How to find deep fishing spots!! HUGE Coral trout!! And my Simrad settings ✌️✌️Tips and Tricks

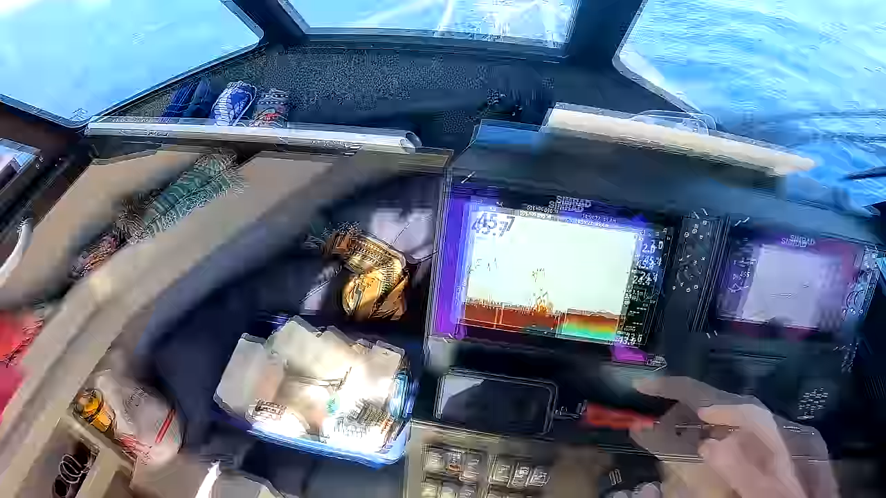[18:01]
Let's see if we can turn it into a damn fish. Ginger's been a bit slow.
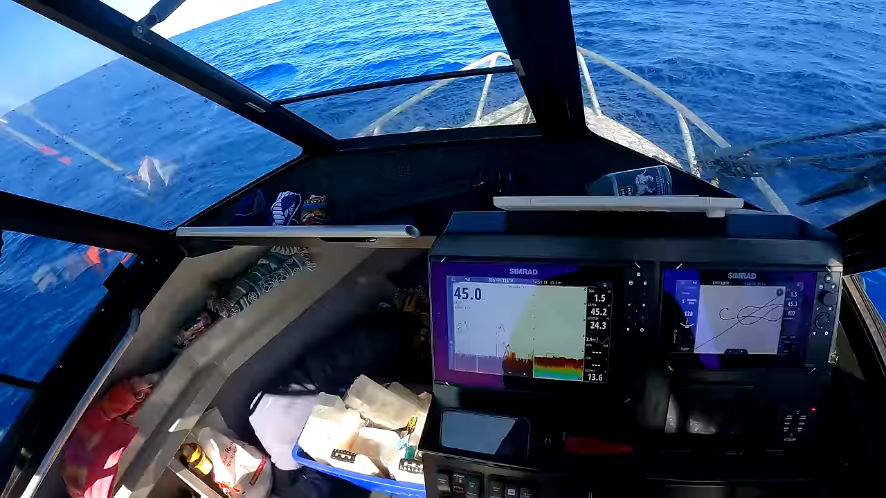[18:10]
Good bit of ground. All right.
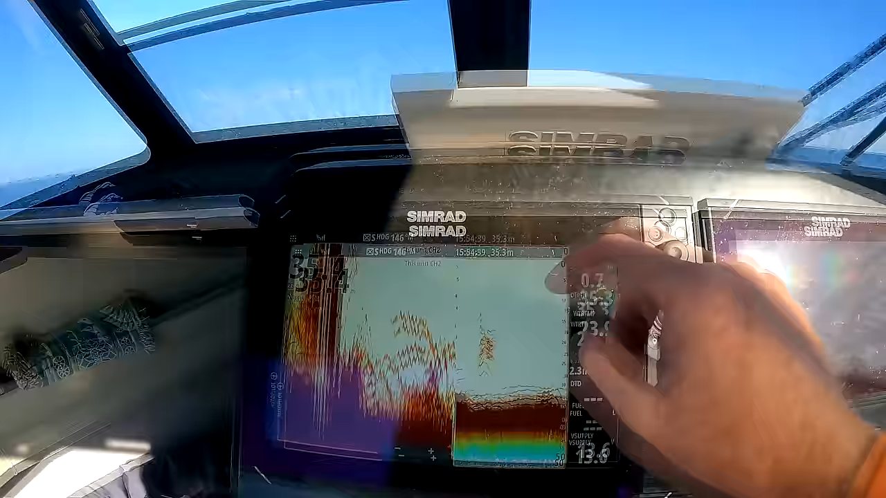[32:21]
Well, while we are on something as good as this,
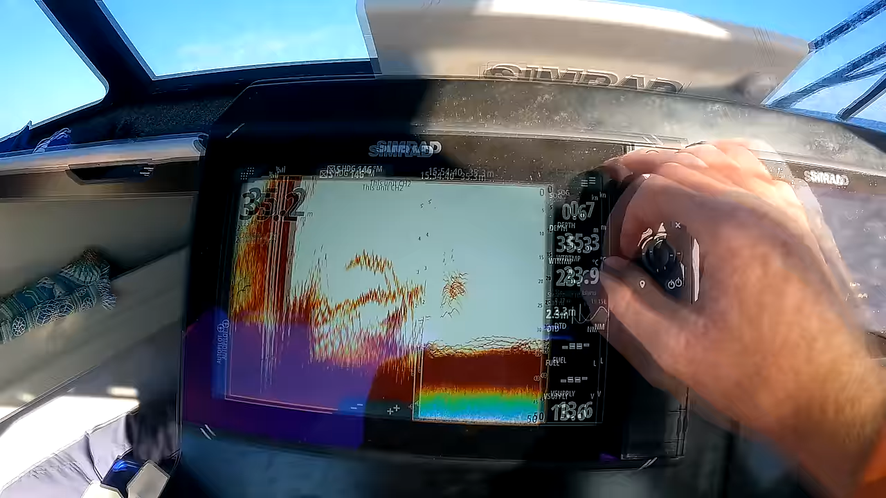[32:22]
I'll tell you how I set my sounder up.
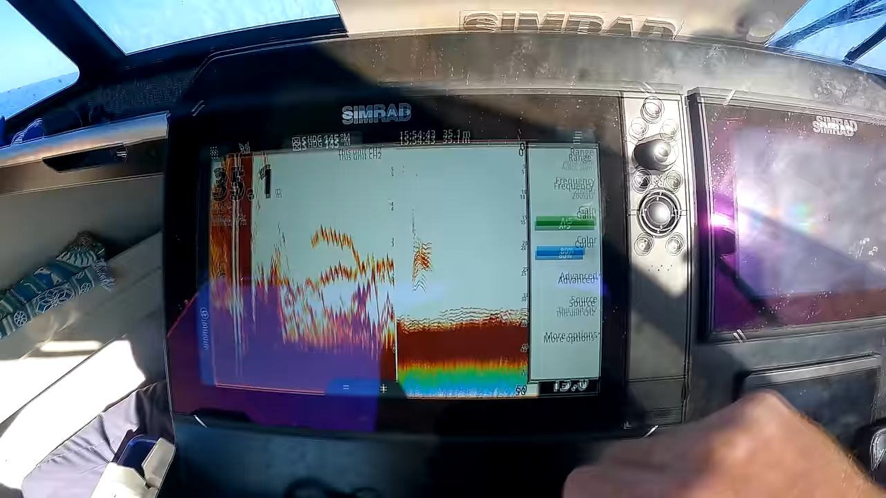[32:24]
So first of all, in advanced settings,
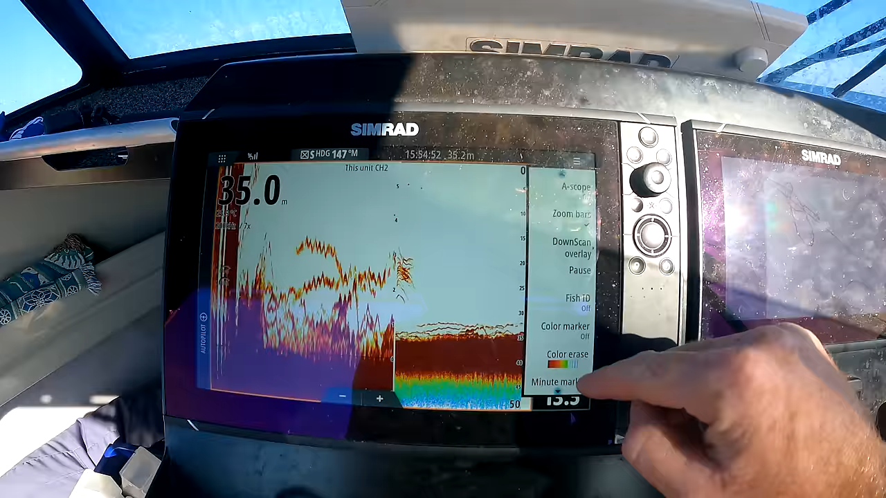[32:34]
more options and go down to color arrays. I found this is probably the best thing I've ever done with using this sonar, is turn off all these crappy pictures. They just clutter out your screen when you don't want them there, so turn them off. Don't need them. Even 9, get rid of that.
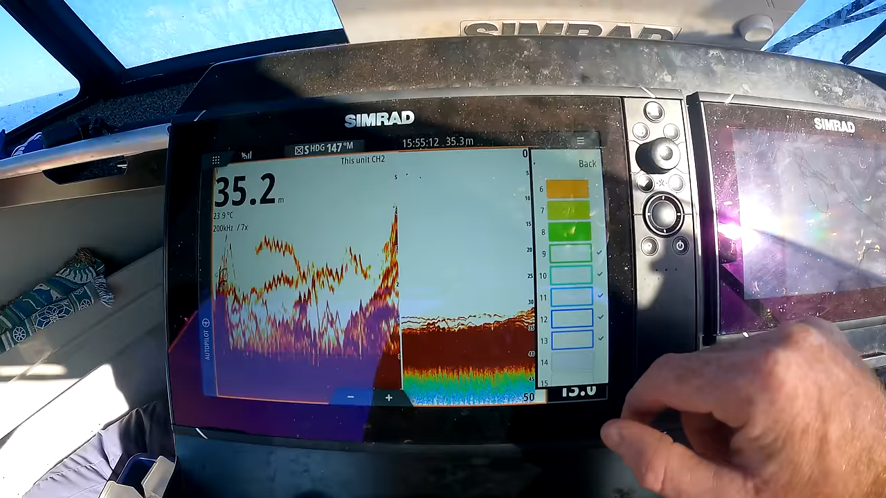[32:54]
On screen: water 23.9°C
4, back.
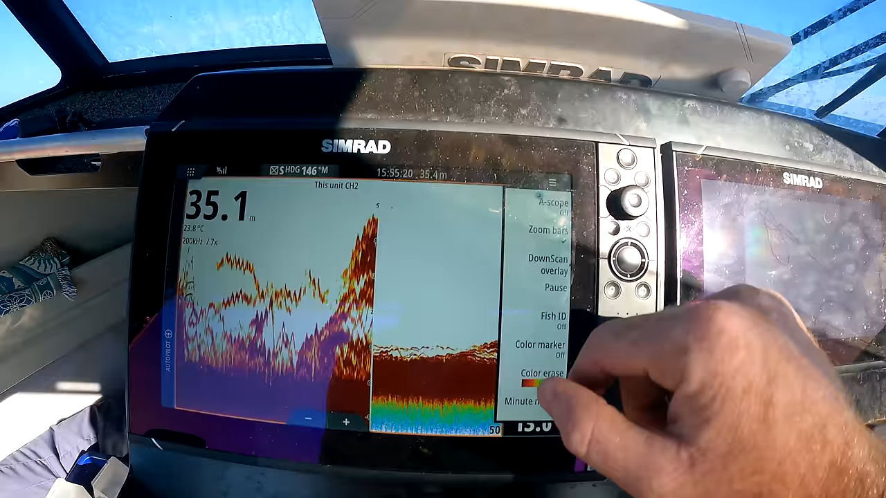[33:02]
Then we go to, where are we going? Back, color line. Originally it sits at like 70, which doesn't give you a whole lot of definition to it. I like to sit that on 79 to 80.
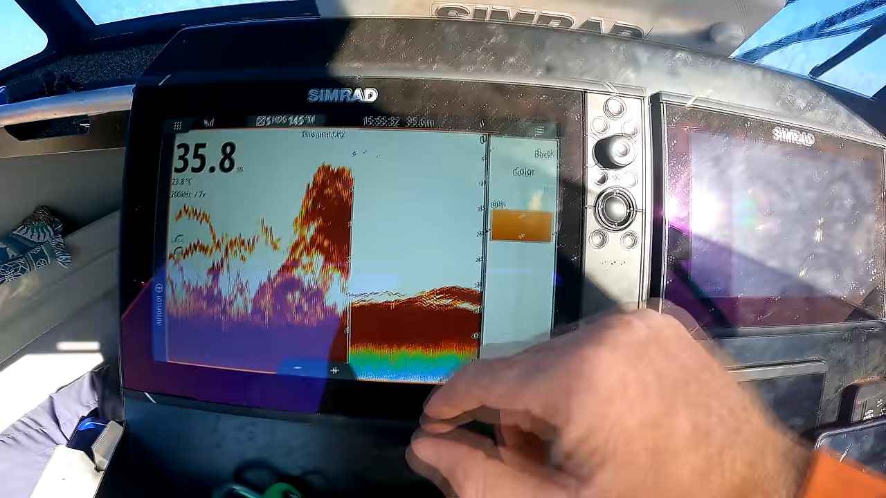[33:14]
And then my gain, you can bump that up and down as you want. So auto, it's not too bad, but out being a little bit deeper,
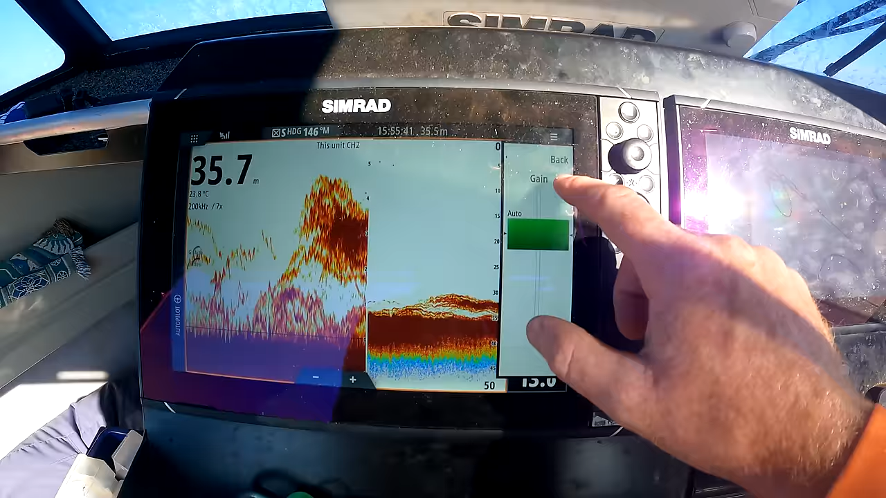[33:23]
On screen: depth 35.7 m
I like to punch it up quite a bit, because as I'm traveling, that picks up a whole lot more definition.
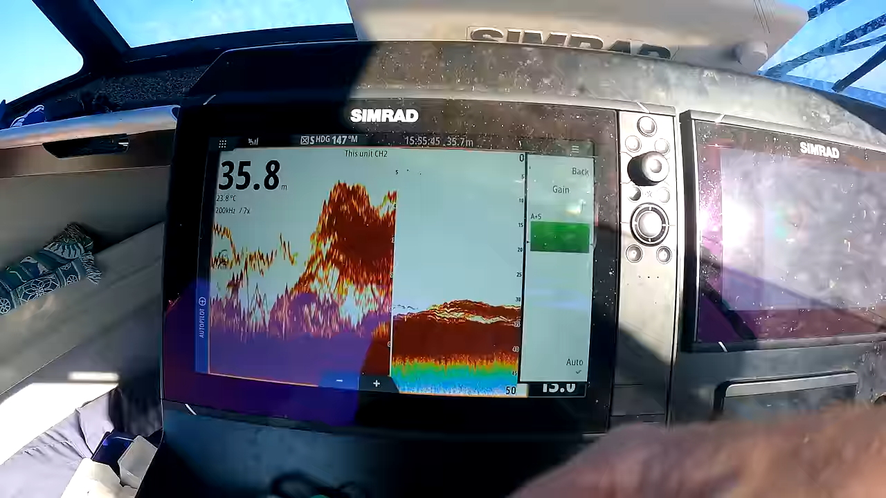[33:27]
On screen: depth 35.8 m
As you can see by these lines, like, it's just ridiculous.